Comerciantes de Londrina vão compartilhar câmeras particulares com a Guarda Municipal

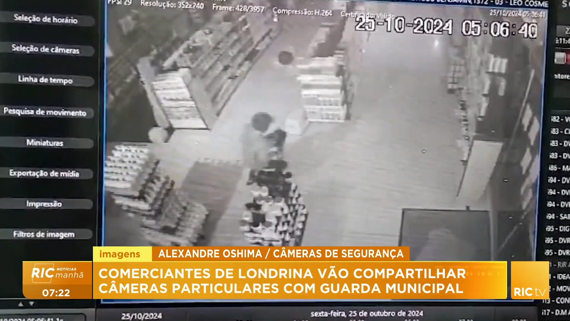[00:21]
Em poucos segundos, ele coloca vários produtos para cabelo dentro de uma bolsa. As mercadorias foram avaliadas em pouco mais de R$ 2.000, mas o prejuízo vai além. Só o conserto da porta deve ficar em mais de R$ 8.000. Neste caso, o ladrão fugiu, mas não foi muito longe. Foi preso logo em seguida. Na loja de produtos naturais, inaugurada há menos de um ano, o prejuízo também foi maior,
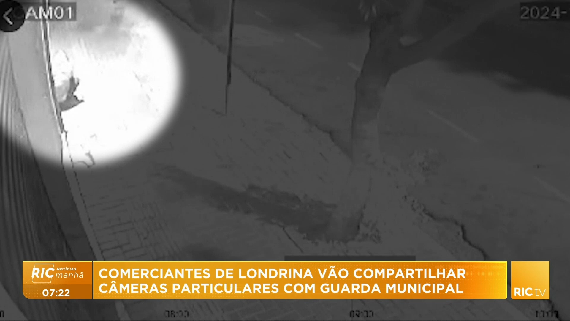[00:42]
com o estrago deixado depois do furto. Foi um casal que invadiu o comércio. Os dois disfarçam, sentados na entrada da loja, até que conseguem abrir a porta. O homem entra e a mulher aguarda do lado de fora. Eles fogem em menos de um minuto. A sensação de impunidade é muito grande. E aí eles se sentem à vontade de fazer o que eles querem.